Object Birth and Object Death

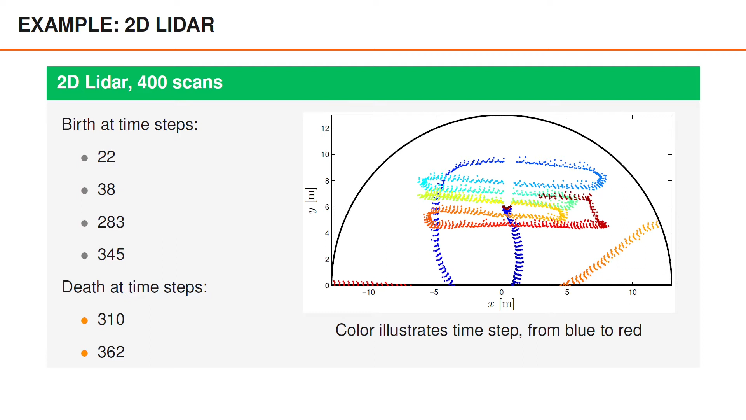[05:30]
And object death happens twice, at times 310 and 362, one of the pedestrians leaves the field of view. To model the birth for this scenario, we can use some information and intuition that we have about the sensor. So, when an object is born, in other words, when it enters the field of view, its position is somewhere on the edge of the field of view. The motion is more uncertain, and by the motion we mean how fast the person is walking, in what direction, and so on. But a reasonable assumption could be to assume that the velocity vector points somewhere into the field of view.